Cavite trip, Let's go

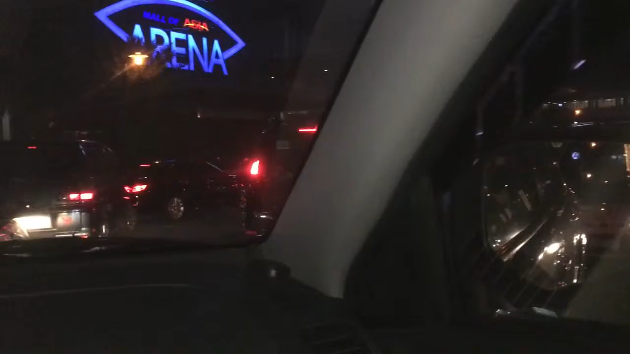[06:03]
Kasi kung pinopen nila yon,
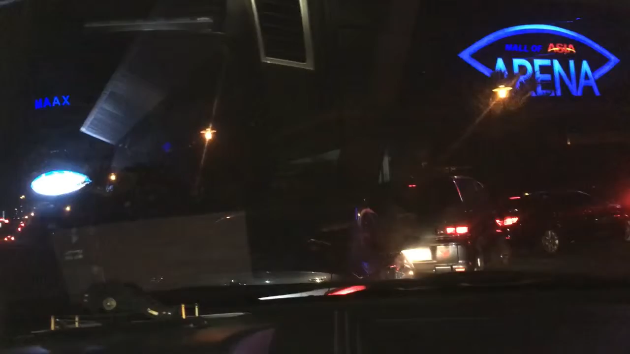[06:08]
yung iba nakahati ng sasakyan, nakakapasok na sa parking area. Ito lahat, bultuhan na.
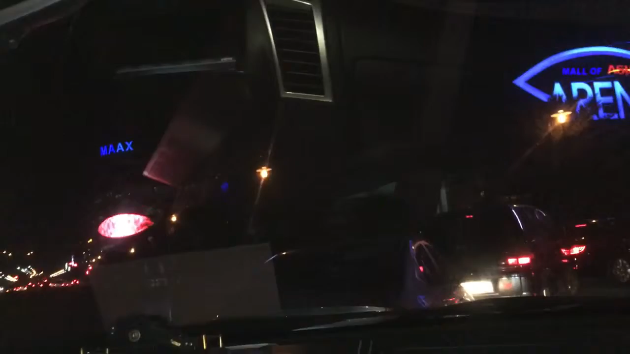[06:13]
Walang nakapaano. Mauutak sila. Di mas lalong magtatagal ate. Oo.